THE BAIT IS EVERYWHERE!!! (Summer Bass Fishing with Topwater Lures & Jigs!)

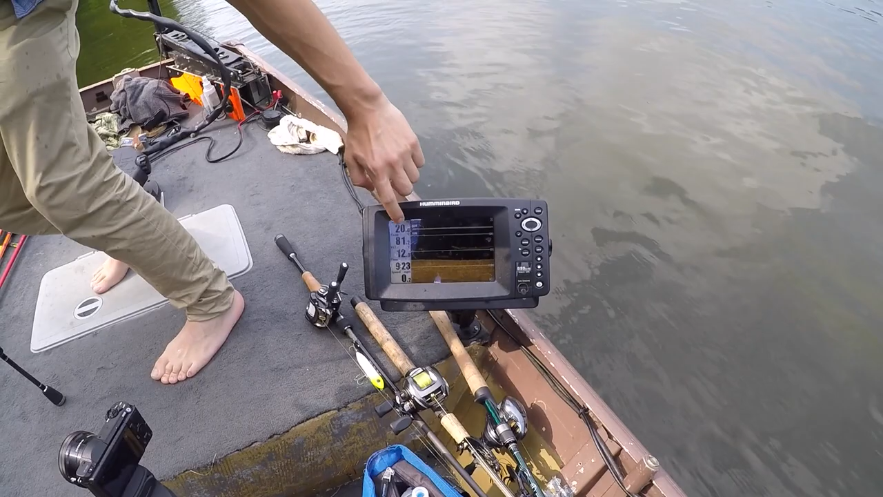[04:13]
And there's a bunch of bait there, but... Got another little chunk. Yeah. Not too bad.